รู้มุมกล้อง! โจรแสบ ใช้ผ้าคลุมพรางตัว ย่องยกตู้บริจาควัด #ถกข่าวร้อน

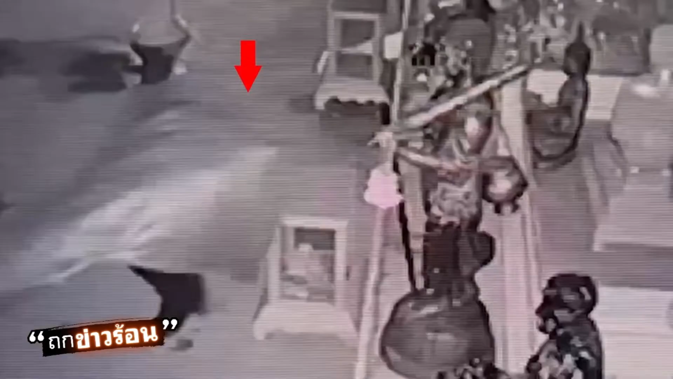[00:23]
ุณชมมันเกินอะไรขึ้นเอาผ่าหมมาหรอผ่าหมมาคุมตัวแบบนี้นะคะเค้าเหมือนกับเขารู้มุ่มกล้องจะมาขโมยเงินในวัด RIGHTเงินตู้บริจากก็เลยเอาผ่าหมปいดไว้ไม่ให้กล้องเห็นหน้าตัวเองค่อยๆเดินเข้าไปนะคะแต่เออจริง ๆ ถ้ามีคนมาเห็นมันก็ไม่เนียนหรอก